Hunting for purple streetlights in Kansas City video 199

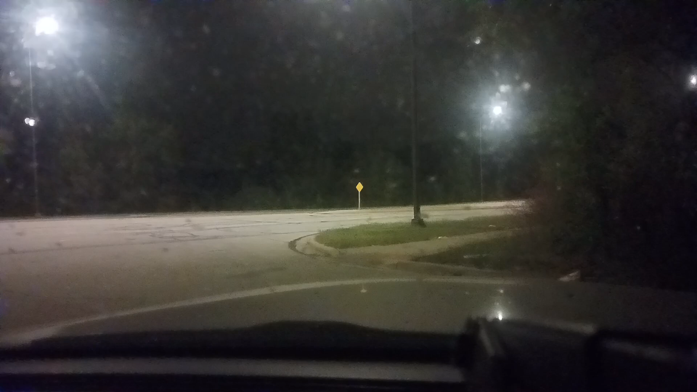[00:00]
This is Hunting for Purple Streetlights in Kansas City, video 199. And I am actually in, I think this is technically a Olathe or a Lenexa, let's see. Well, I'm in a Lenexa now, but I'm really close to Olathe.
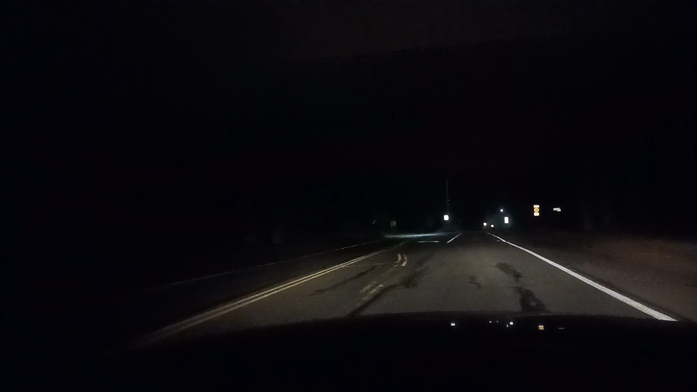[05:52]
I hope I remember to look at that. Over to the right. That's like way down. It's like on this side of I-10, or sorry, Route 10, but down a ways.
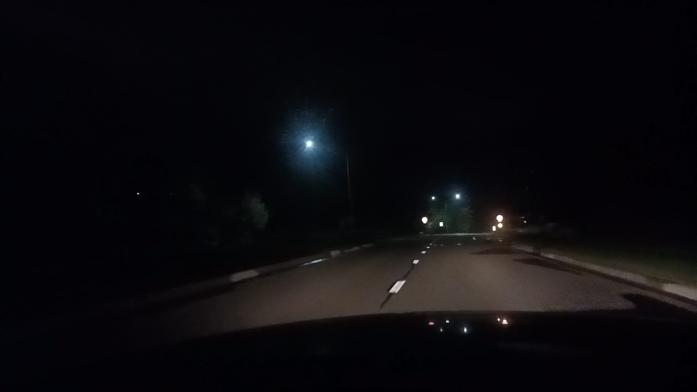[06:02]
Anyway. These lights, let's see, they look the same as before. So that light pair is off, and then one of those is off.